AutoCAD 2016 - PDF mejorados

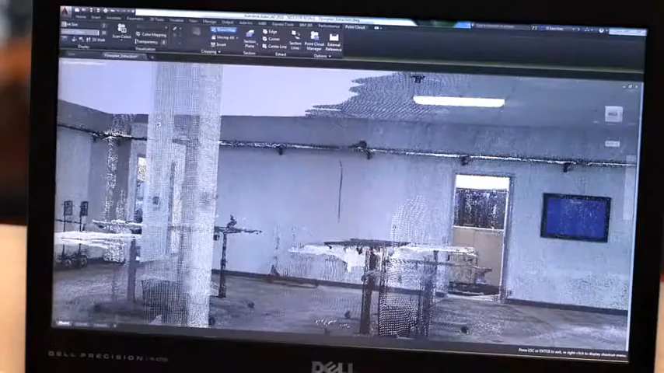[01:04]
we've also made it easy for you to create as-built drawings from the point clouds now more commonly deployed
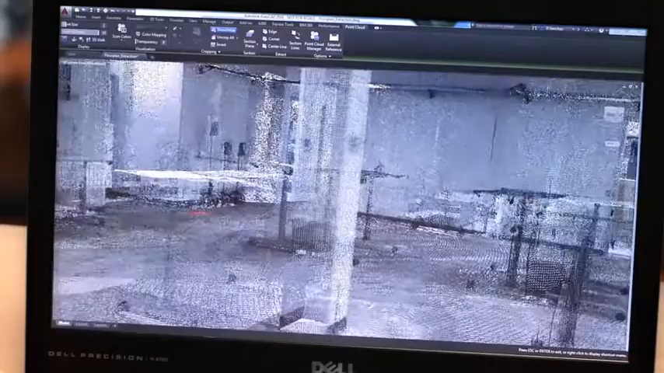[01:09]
on construction projects
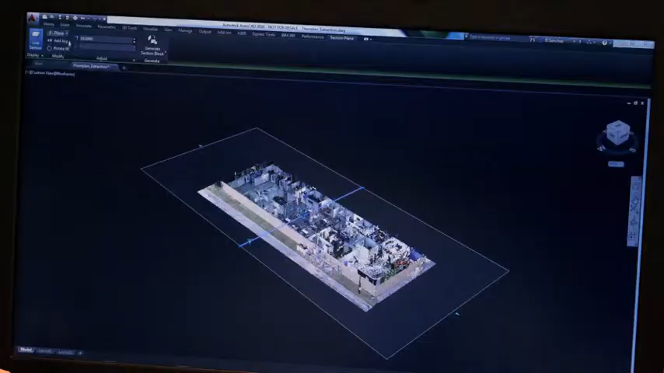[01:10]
extract your floor plan directly from a cross-section of the point cloud or
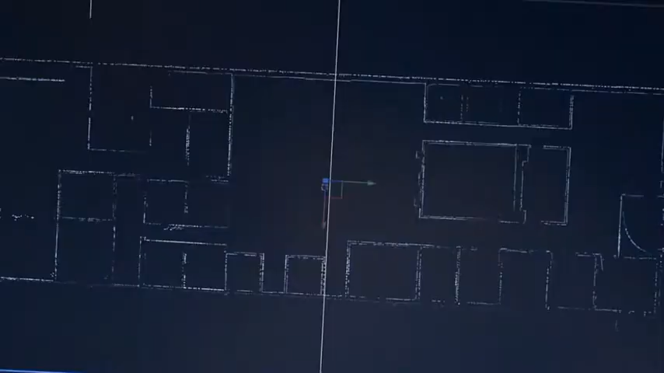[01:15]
using our new snapping tools and dynamic UCS support create geometry directly from